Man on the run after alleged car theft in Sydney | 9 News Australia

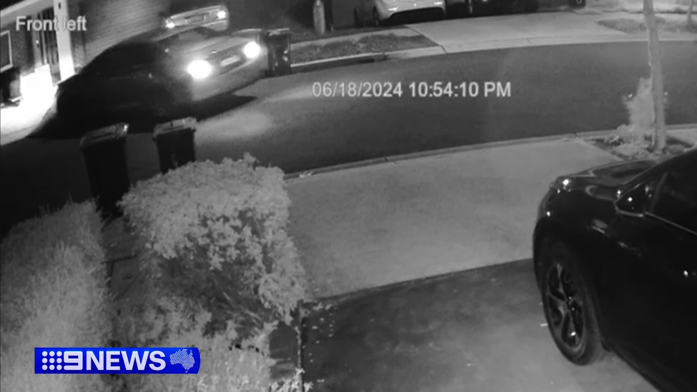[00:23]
At the same time, a man in a hoodie strolls past. It's nearly 11 p.m.